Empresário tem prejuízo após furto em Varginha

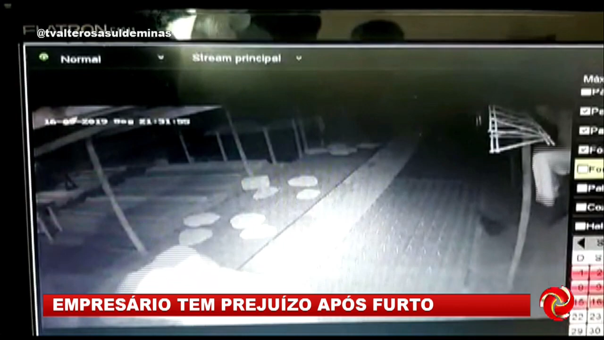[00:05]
Nas imagens de uma câmera de segurança dá pra ver o momento em que os ladrões entram na empresa pulando um muro nos fundos do terreno.
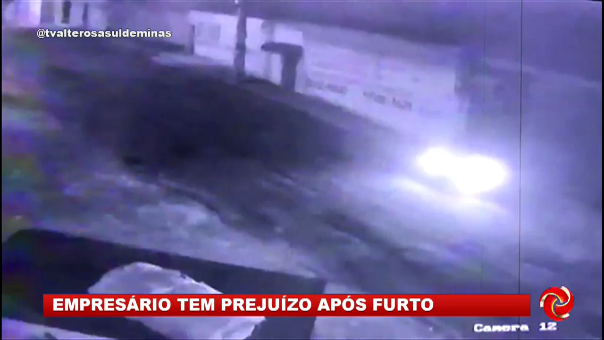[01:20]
Nessa outra gravação, é possível ver os ladrões deixando o local na caminhonete da empresa. No veículo, eles transportaram um material furtado.